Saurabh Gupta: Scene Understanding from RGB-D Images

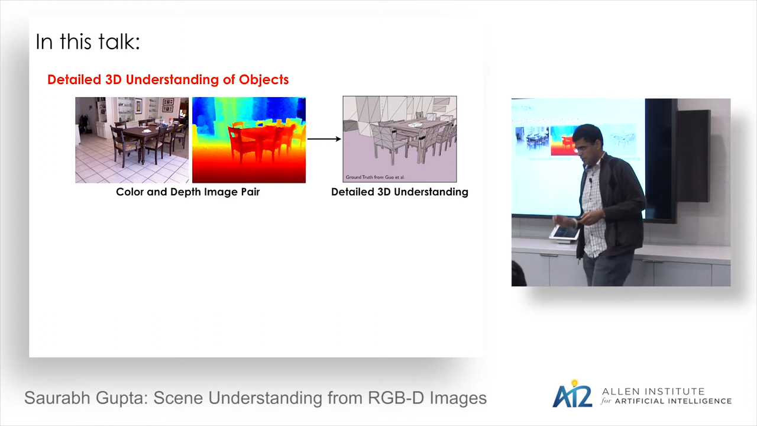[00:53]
What will happen if it actually takes this chair and moves it around? We want this detailed 3D understanding which goes beyond just the pixels that are there in this. So the first part of the talk, in fact, a large part of the talk will focus on how do we go about solving this problem. And in the end, if I get time, I'll also talk about a little bit about image description and visual semantic role labeling as I already was mentioning.
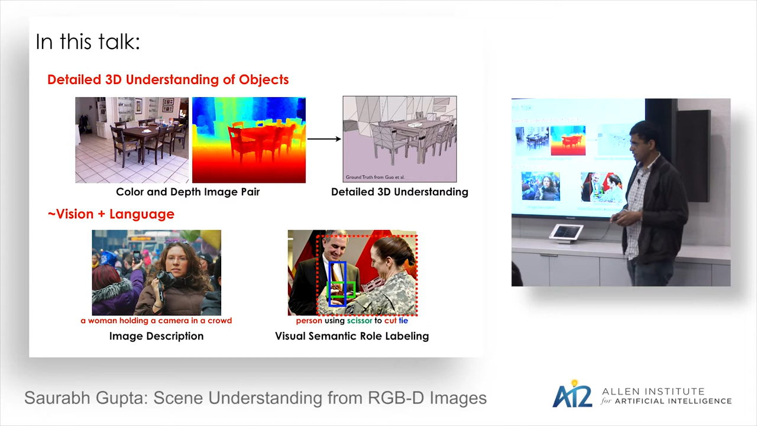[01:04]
And I call this a grab-back of vision and language and try to connect them later in the talk if we get to it. Right. Okay. So going back.
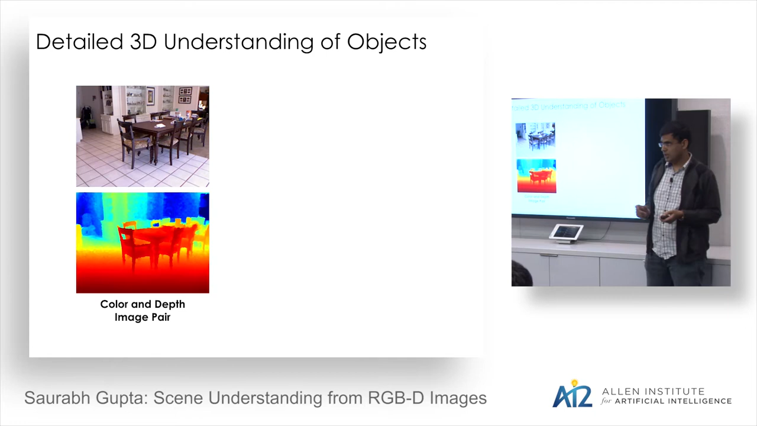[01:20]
So we have this problem statement where we have a color and depth image that is coming from a RGBD sensor like the Microsoft Connect. And we want to represent objects that are present in the scene with CAD models corresponding to them. And we want to align these CAD models to the data. Why do we want to do this?
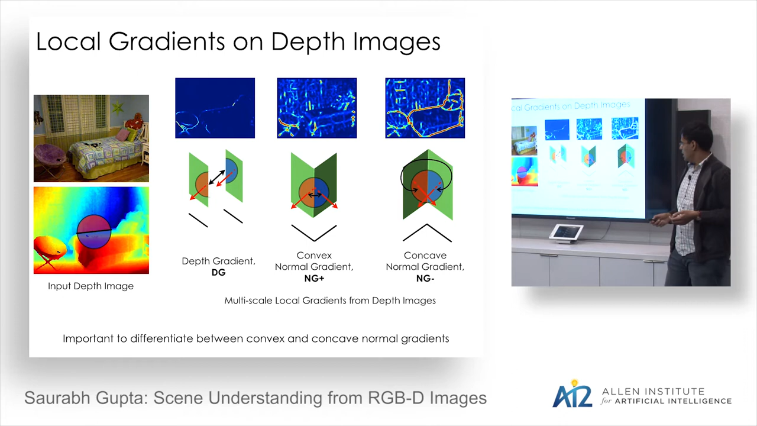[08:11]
And it's important to distinguish between these two because one of them corresponds to object boundaries and the other doesn't. So once you compute these local gradients on these depth images, now you can basically use these with any standard of the shelf object contour detector.
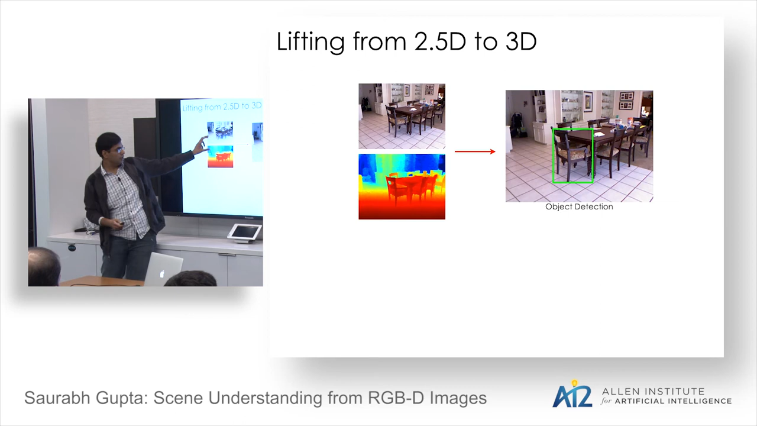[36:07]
So our output so far looks like the following, that you have this color image and the depth image, and what you get is a detection bonding box. Now, going from this, basically we want to fit models to the data and place them in the scene. And what we are doing for that right now is basically iterative closest point. So you have this depth image, and you want to fit a model to it. The challenge in doing this is that there is clutter in real-world scenes, so things are not, I mean, there's just too much background and so forth, which will interact, which will hinder your model fitting procedure.